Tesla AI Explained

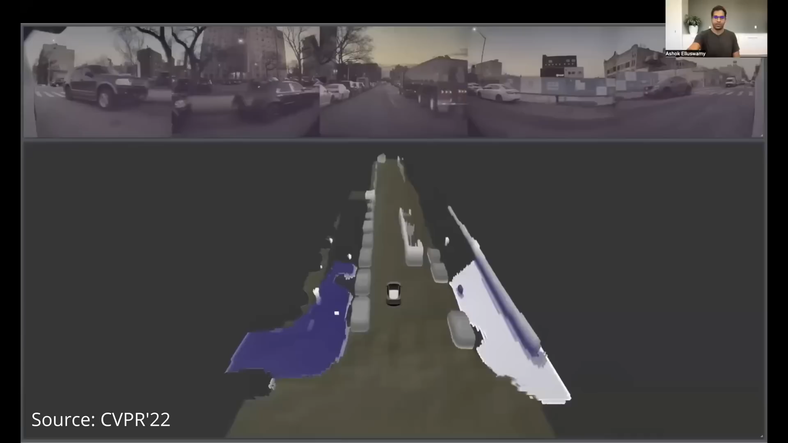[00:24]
an AI-driven technology that generates a detailed 3D map of the car's surroundings.
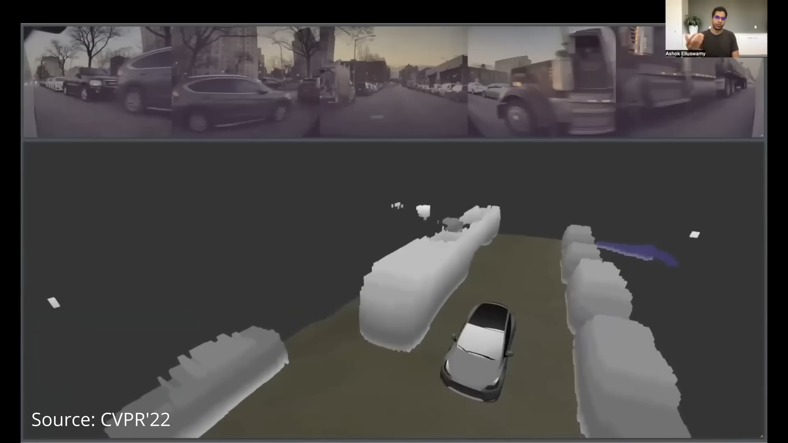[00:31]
It's also the technology behind Tesla's FSD beta softwares.
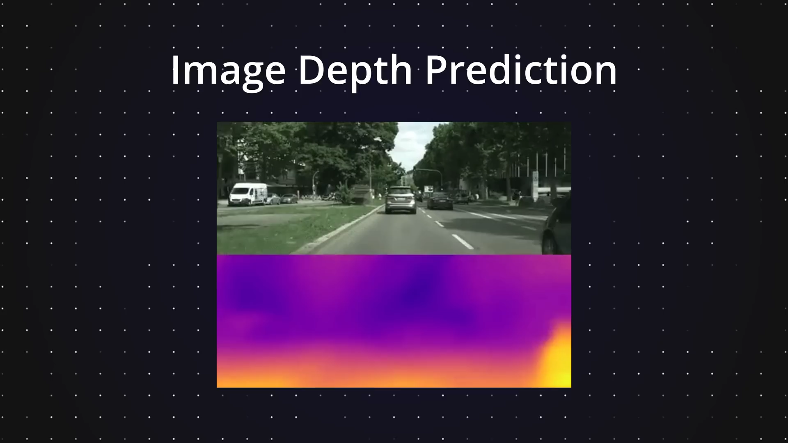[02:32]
These maps, although visually appealing, present their own challenges when transformed into 3D point clouds. They can also be inconsistent over distances,
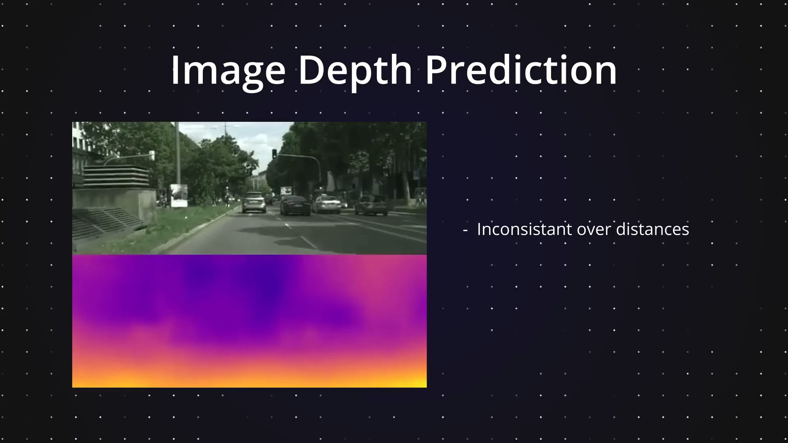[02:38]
making it hard to create a uniformed 3D model from eight different depth maps.
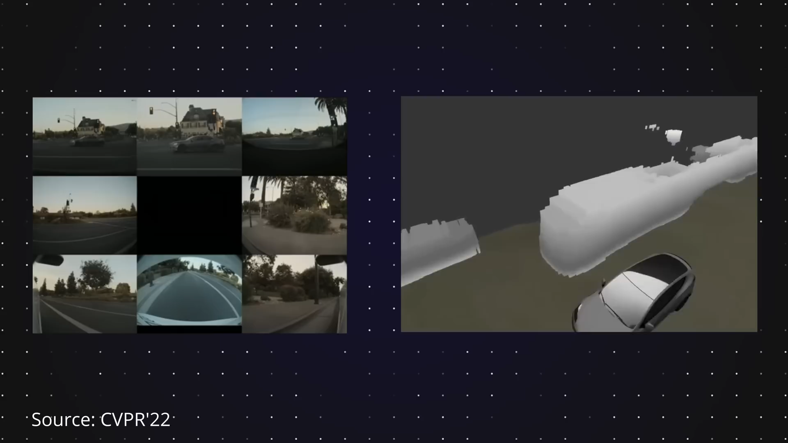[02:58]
This advanced vision-based approach is able to process inputs from all eight camera streams surrounding the vehicle to generate a single volumetric occupancy grid.
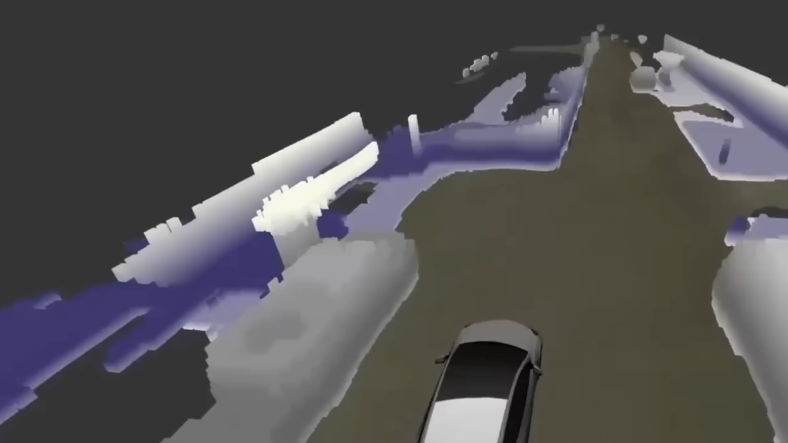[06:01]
It gives instantaneous occupancy and are capable of identifying both moving and static obstacles.
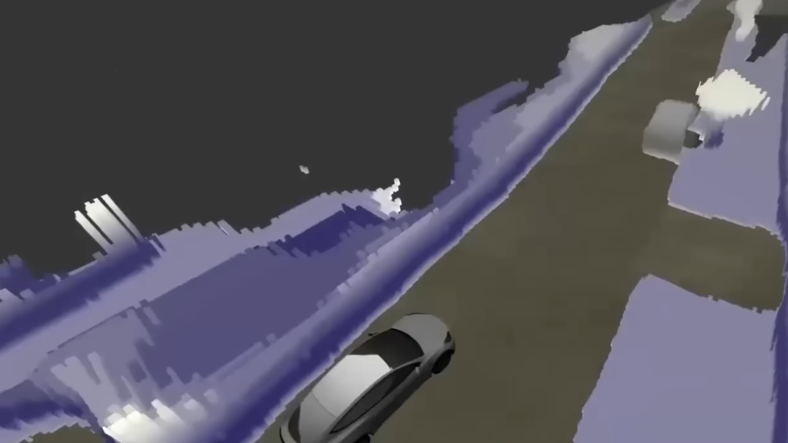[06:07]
But occupancy alone is not sufficient to drive. Say we are driving on the road.
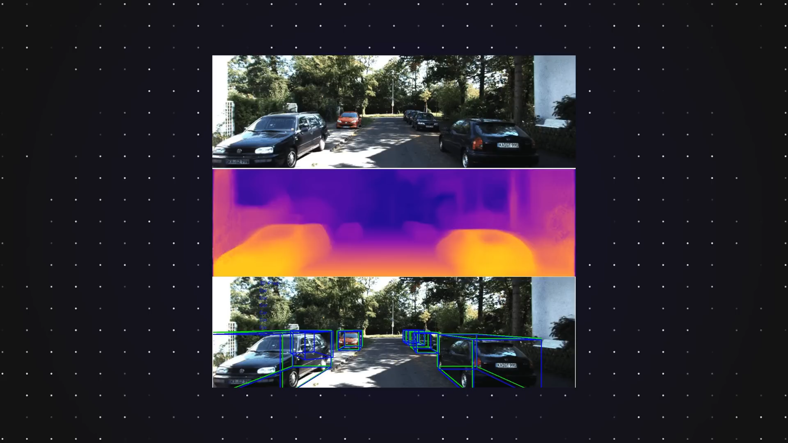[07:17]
fell short when vehicles have unusual extrusions. Using Tesla's approach of occupancy, were able to get all of these unusual geometries for free without requiring complicated mesh-like topologies.
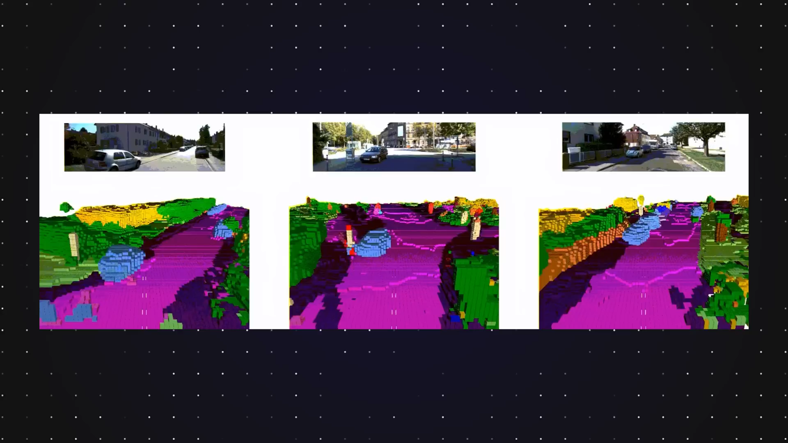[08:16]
This approach allows for an optimization of NERF to run continuously in the background of the vehicle.
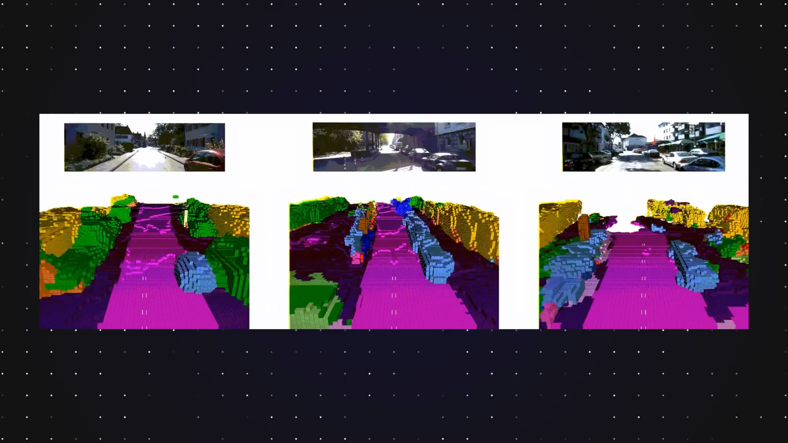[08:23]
By doing so, Tesla ensures that the occupancy information produced is consistently aligned with all sensor observations received in real time.